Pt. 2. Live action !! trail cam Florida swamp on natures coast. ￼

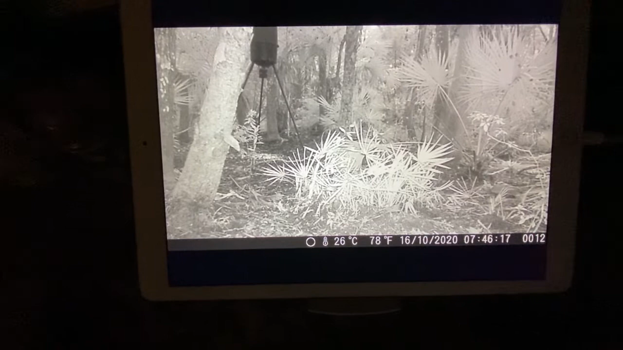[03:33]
let's see what's setting it off let's see what's setting it off a bug setting it off there's a pig under the feeder oh that's not a pig it's a huge raccoon he's still under there
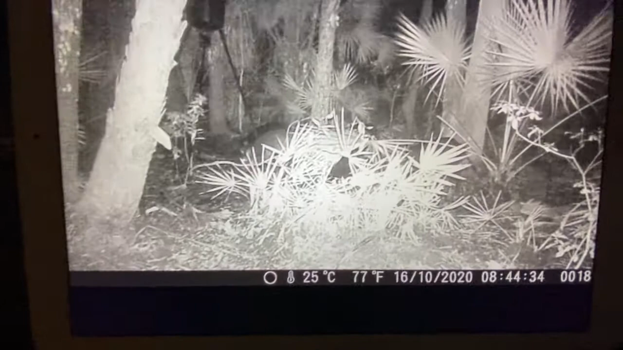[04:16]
a bunch of them those are good meat hogs there
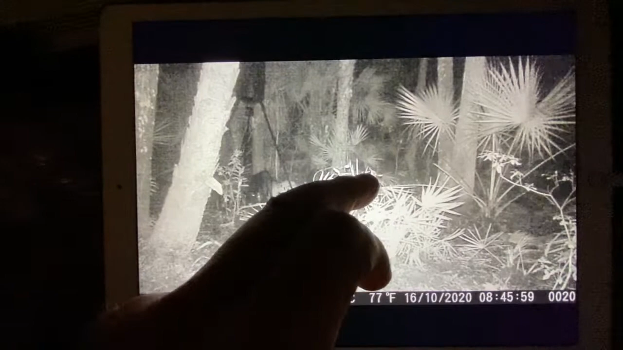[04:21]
under the feeder same ones as before a nice white one there with black spots full house
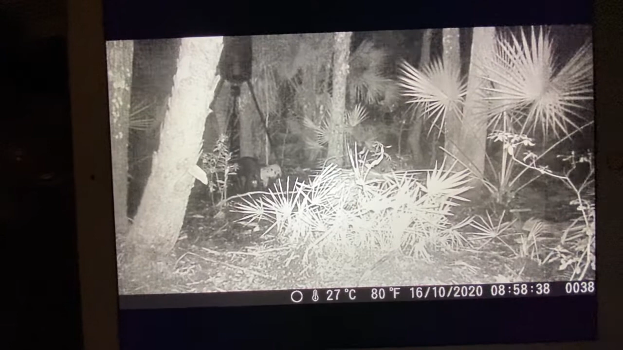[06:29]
one two three four five six seven eight nine ten looks like about ten of them come on we need some live action
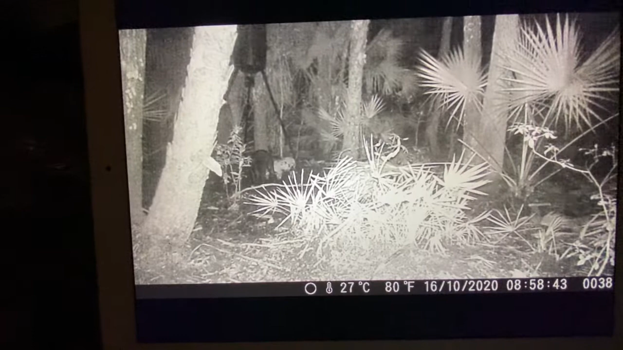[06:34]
you think of we got plenty of panthers you think they would learn to just uh knowing that goes off they're going to be there they do we just haven't caught it yet
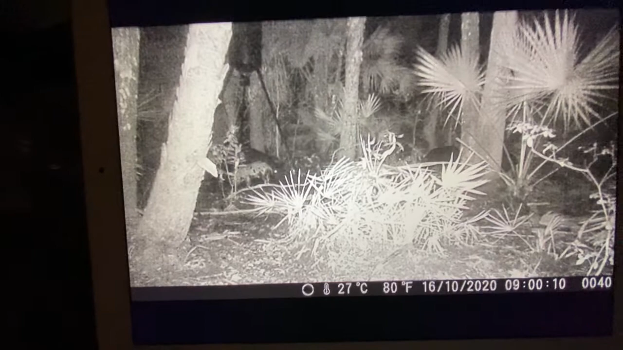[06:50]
calico pig calico pig is a good meat hog there's another one
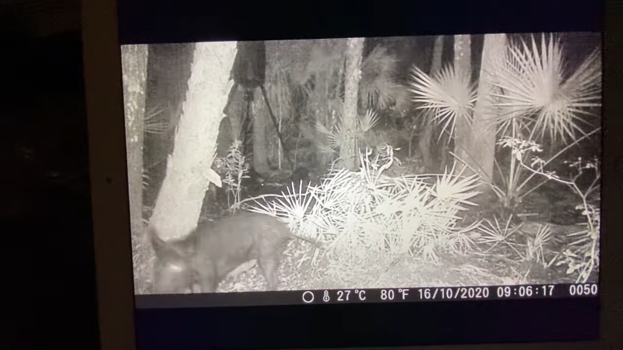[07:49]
get a little spooked something spooked him
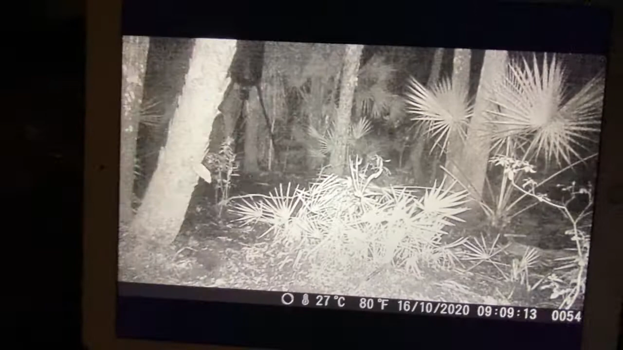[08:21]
they gone they're all gone something spooked him let's see what spooked him and it's raining